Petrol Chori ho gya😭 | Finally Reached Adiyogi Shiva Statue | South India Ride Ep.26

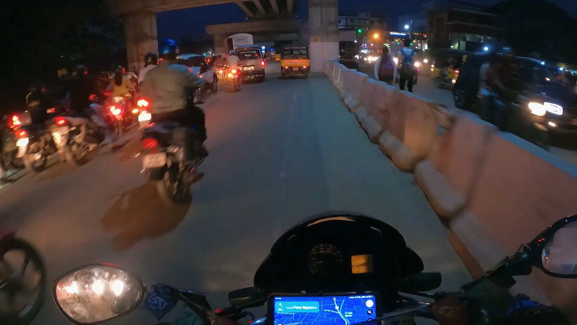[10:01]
देख रहे हो बॉस कोयम्बतूर का ट्रैफिक, ये आज हमें पहुंचने देने से रहा।
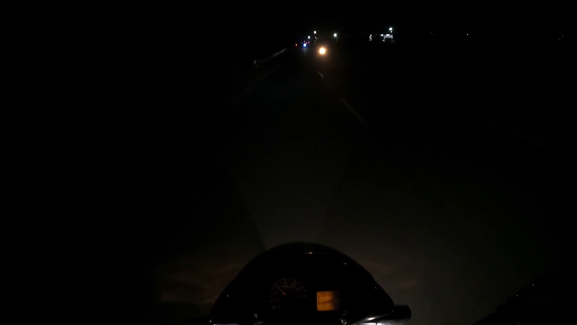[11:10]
5 किलोमीटर दूर है और इधर काफ़ी सारे गाड़ियां आ रही है, मीन्स वहीं से आ रहे हैं शायद, काफ़ी सारे कार हो गया, ट्रेवलर बस हो गया, बहुत सारे।
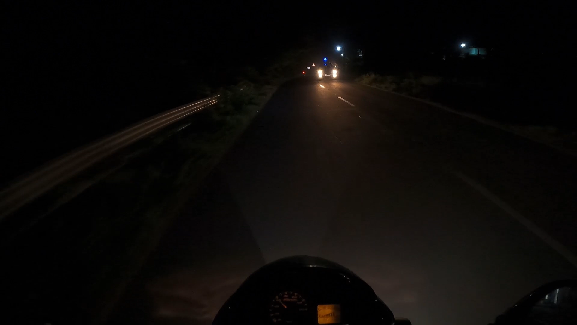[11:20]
देखिए, खैर ये तो ट्रक था, ये बस सब काफ़ी मीन्स काफ़ी ज़्यादा। यहाँ पर रोड क्लोज्ड है और इसी धोखे में सब आ गए।
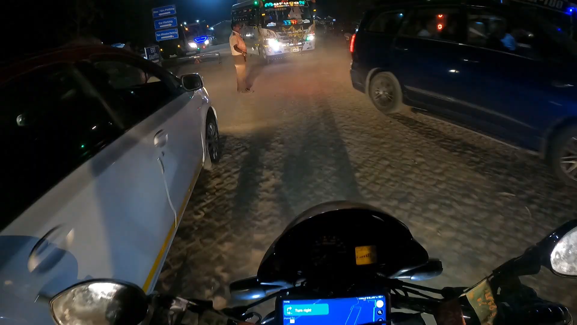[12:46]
गो या ओके से या ओके ओके तो चलो पार्क करते हैं यहाँ पे और आगे चलते हैं।